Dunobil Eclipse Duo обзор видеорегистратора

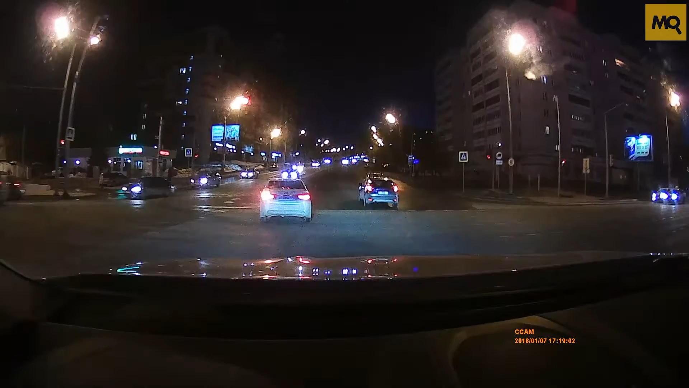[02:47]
Denobel Eclipse Duo Хорошо сбалансированный двухканальный видеорегистратор с поддержкой съемки в Super HD К его
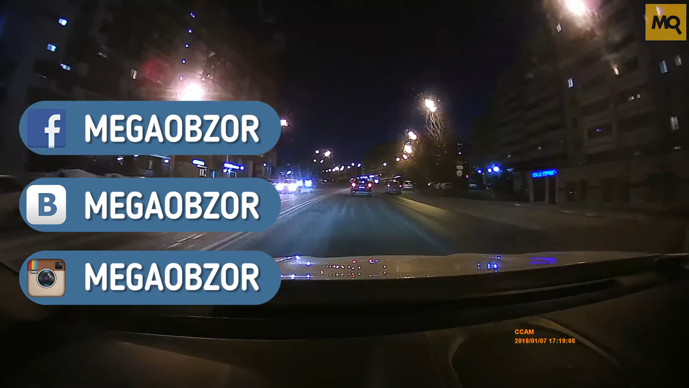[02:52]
плюсам отнесем IPS-дисплей Металлический корпус Парковочный режим Система помощи водителю